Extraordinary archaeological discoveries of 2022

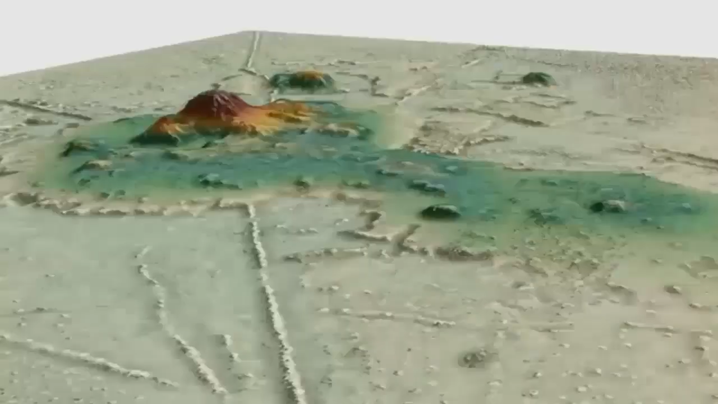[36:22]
Light detection and ranging, LIDAR, is a method of remote sensing using light in the form of a pulse laser to measure ranges,